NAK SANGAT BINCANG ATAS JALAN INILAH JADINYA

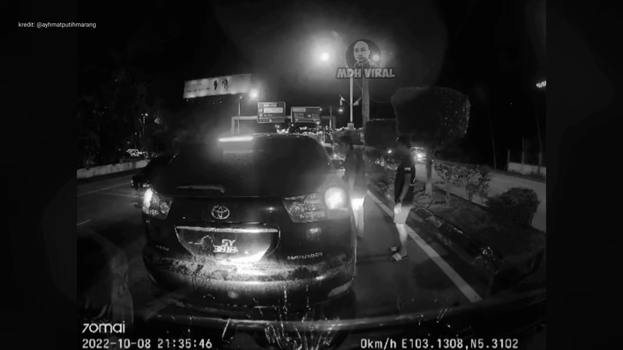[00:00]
Bermula dengan kemalangan kecil, akhirnya seorang pemandu mula bertindak bagaikan orang gila
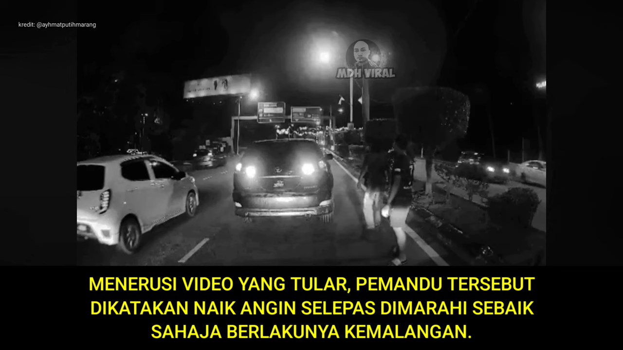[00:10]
Menerusi video yang tula, pemandu tersebut dikatakan naik angin selepas dimarahi sebaik sahaja berlakunya kemalangan Laporan polis telah dibuat dan hasil simakan mendapati kenderaan tersebut telah menggunakan nombor pendaftaran palsu